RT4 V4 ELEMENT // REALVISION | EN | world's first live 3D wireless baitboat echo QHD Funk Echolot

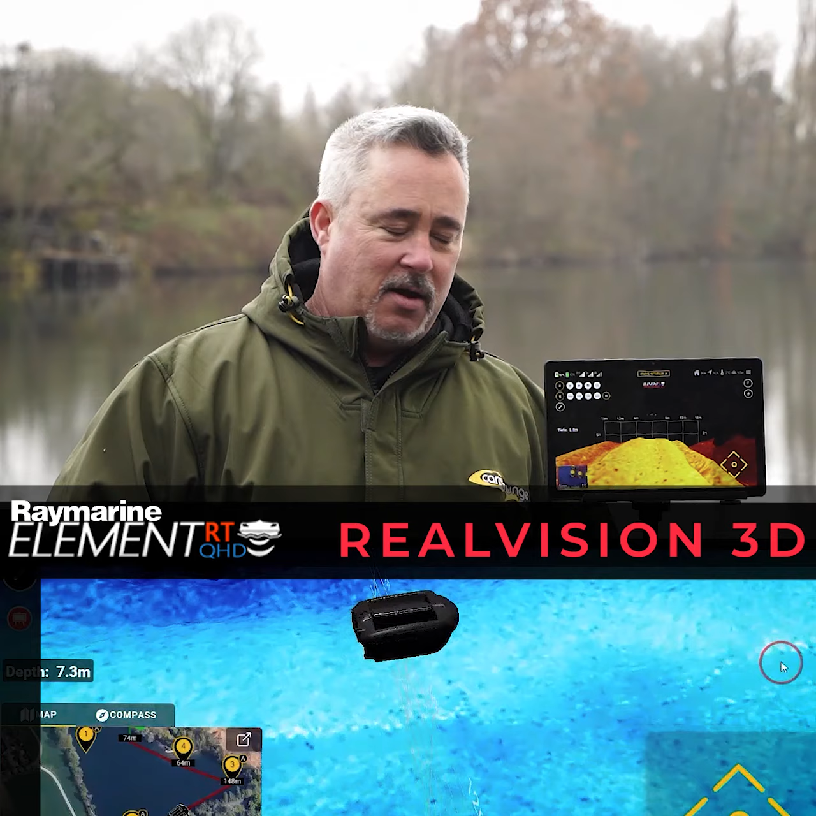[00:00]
On screen: depth 7.3 m
Hi guys, well here it is, the Real Vision 3D update. So now we're going to talk about the actual features that the Real Vision 3D update has brought. Because it's not just brought benefits to Real Vision 3D, it's also brought benefits to the actual speed of the whole Echo Sounder unit itself. Doesn't matter which aspect you're looking at.
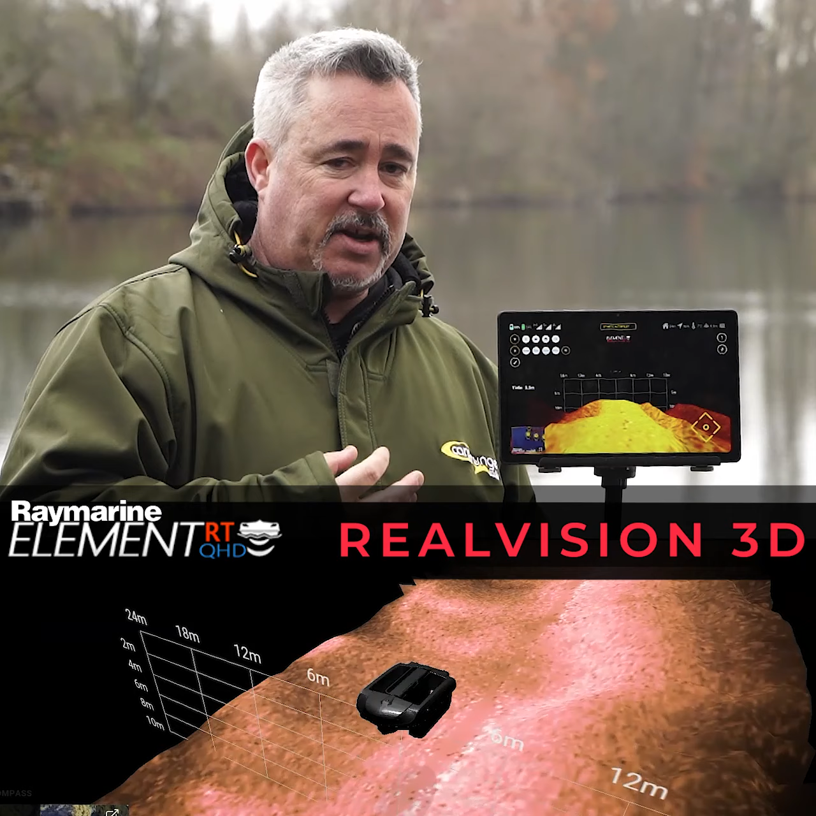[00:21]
With new technology and new software that we've managed to develop, we're actually now as close to the speed of a wired Echo Sounder as you could possibly be using the current technology available. So anyway, as you can see here, this is our Real Vision.
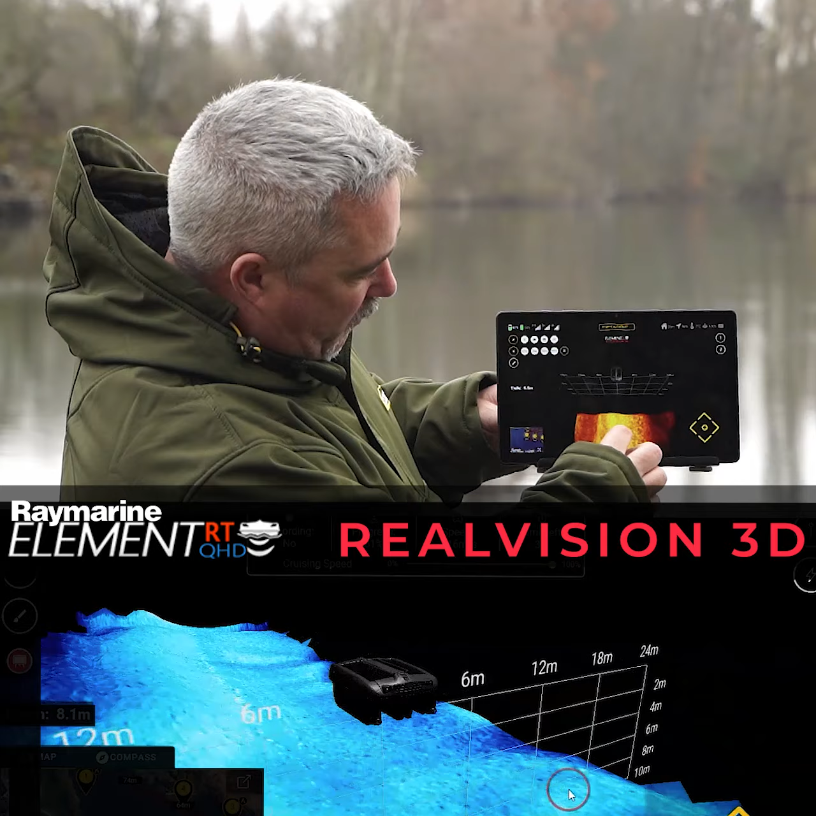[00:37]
You can twist it, you can bird's eye view it, make it smaller, bigger, turn it even around, see what you've had going on in the background, what you've gone over, make that larger.
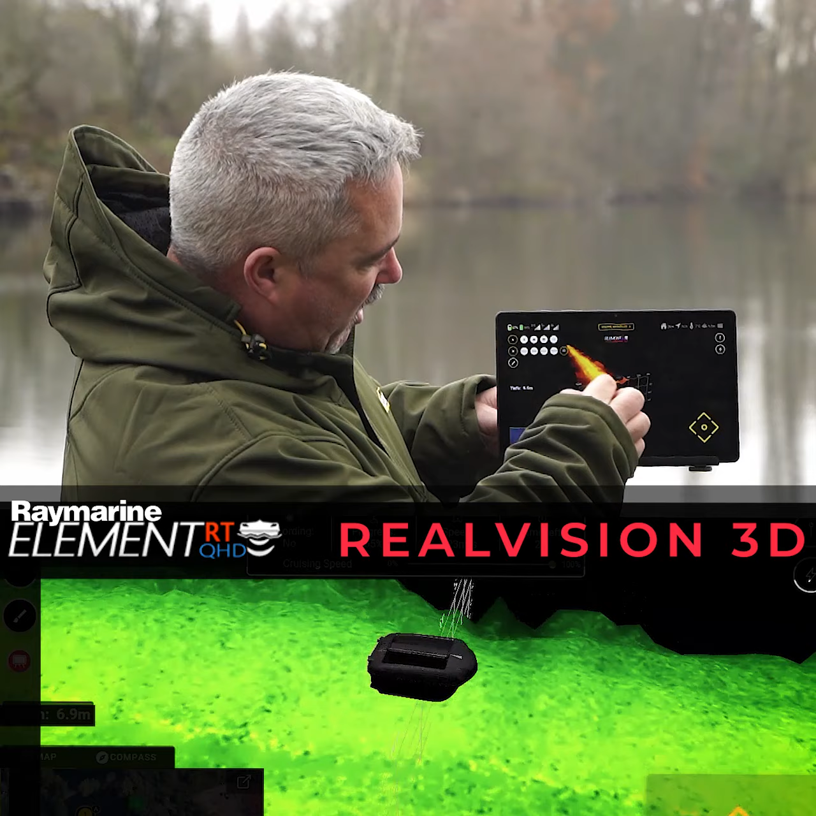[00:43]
You can see every den, every hole. You know, it's absolutely unbelievable that this technology is actually available on a bait boat.
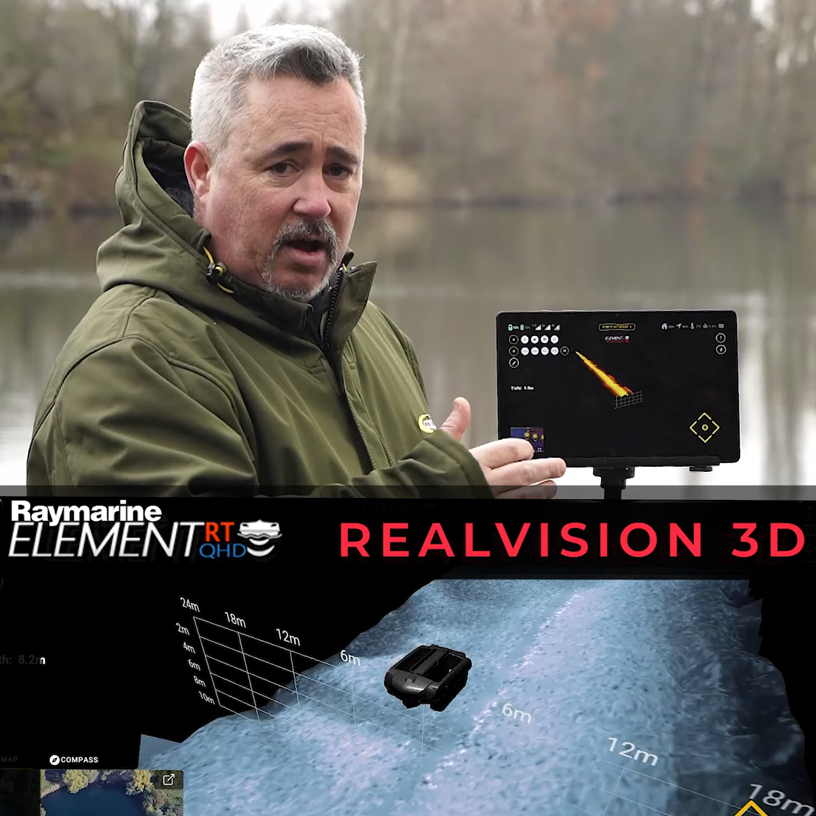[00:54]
So if you've done something like what I've done here, and you're looking and you're like, oh no, how do I get back to the original thing, because sometimes it's a little bit difficult.
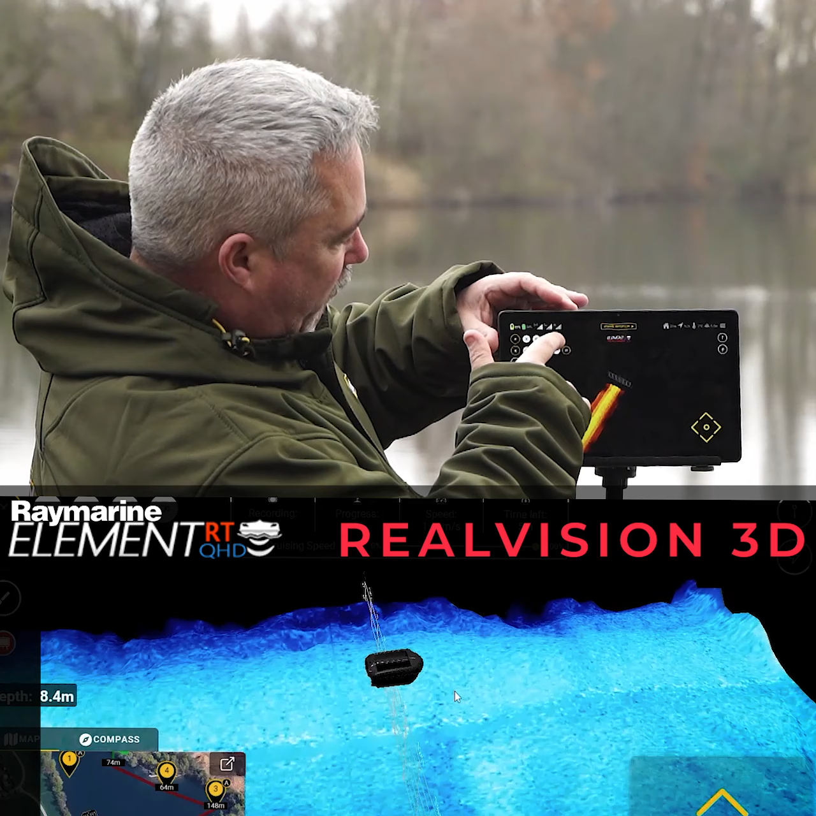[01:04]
On screen: depth 8.4 m
Up here, you've got a little camera, as it, video. If you just press on that, it swings back around to the very start of how it should be.
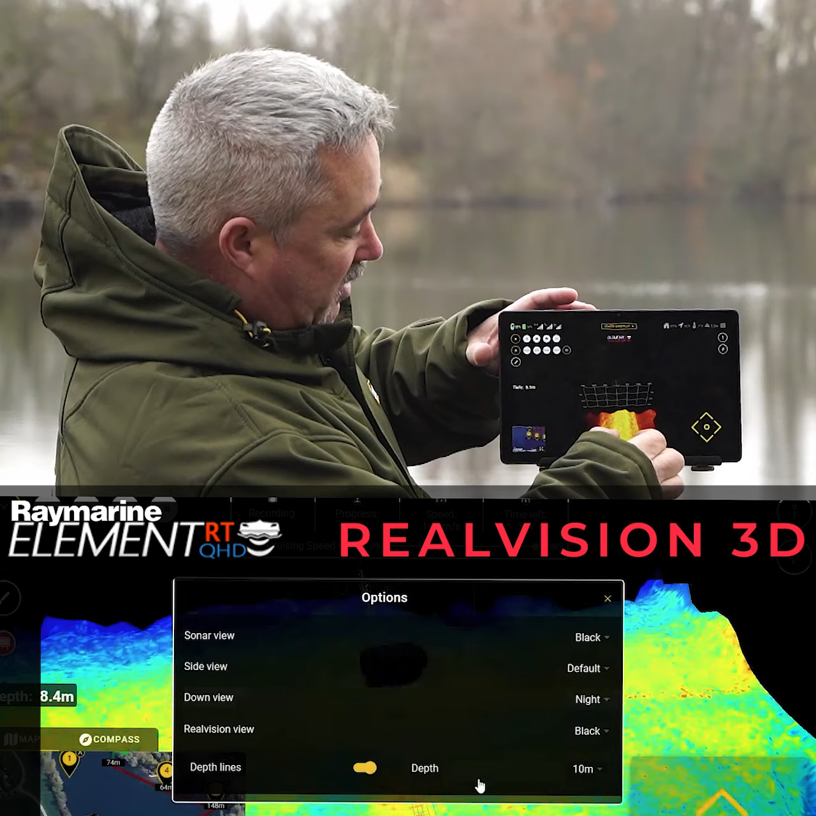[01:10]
On screen: depth 8.4 m
So then once again, you can, you know, make it zoom, flatten it out, look at the real 3D image that you're looking at, so you can follow what you're looking at, the dips, the dimples, everything you want to see.
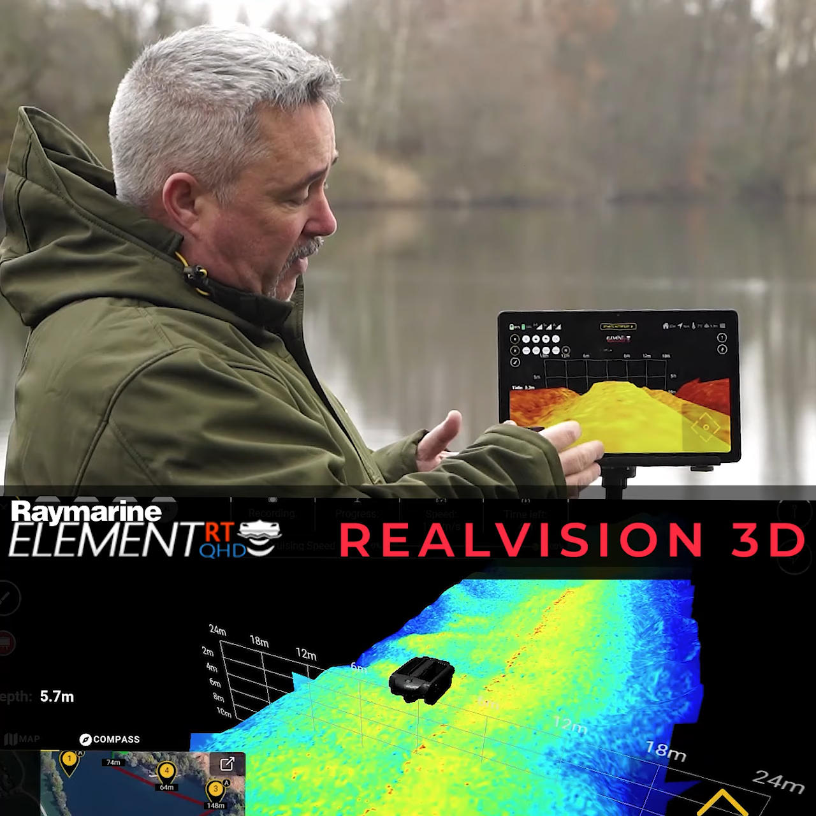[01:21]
On screen: depth 5.7 m
Very important also, what's coming is, as you know, we're always updating our apps, improving them, adding key features. So what's to come next is also going to be Fish ID, that's going to be in the next update for the Real Vision.
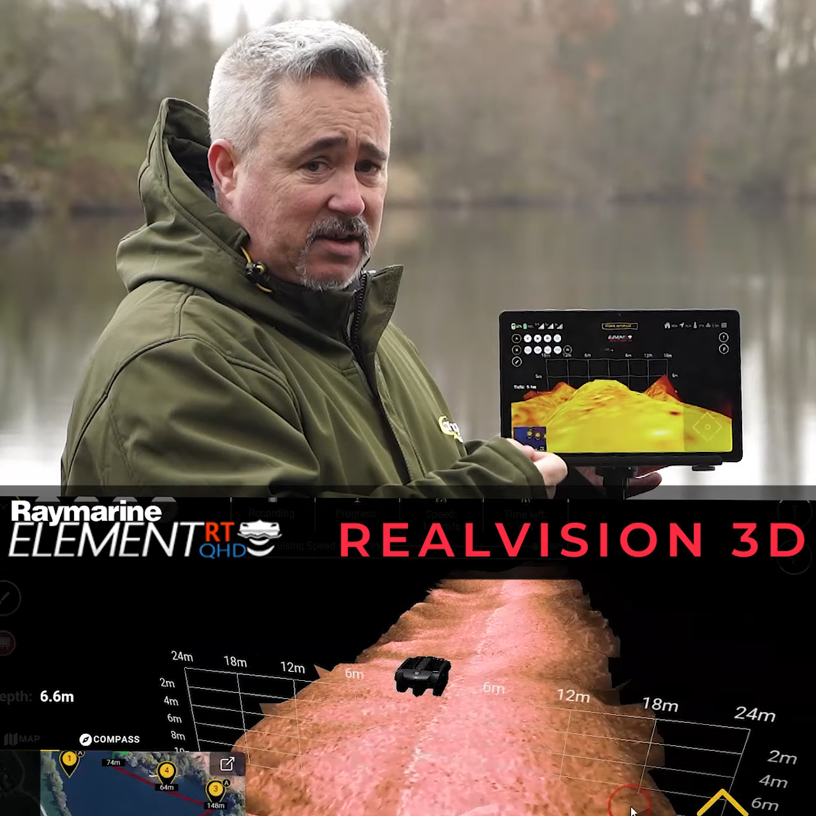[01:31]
On screen: depth 6.6 m
Structure, weed, that kind of thing, that's going to be on there as well.
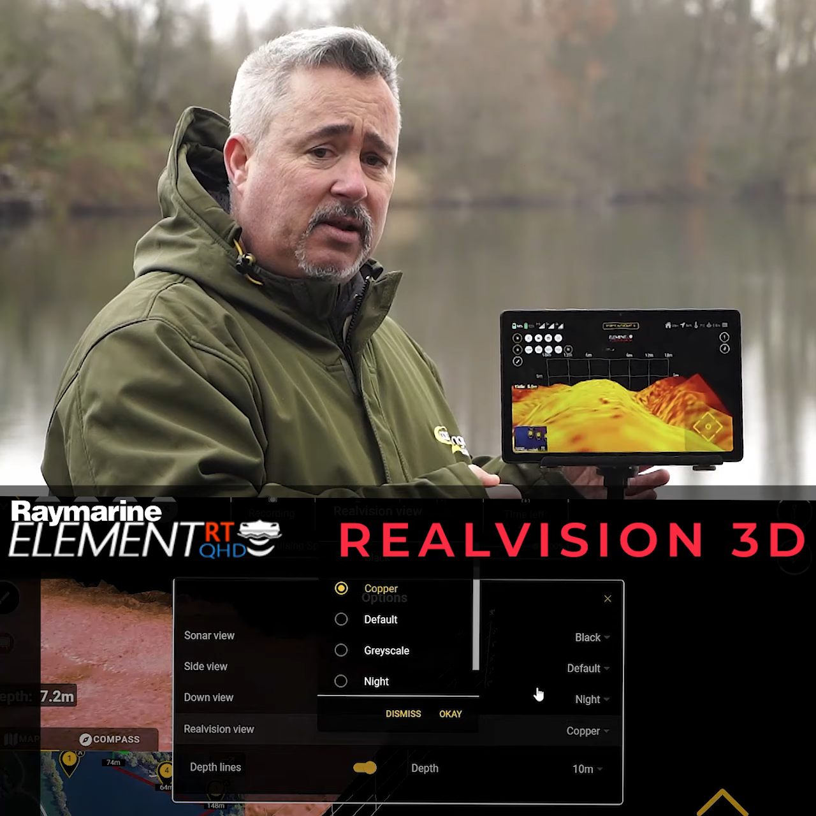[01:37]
So let's talk about distance, because with this technology at the moment,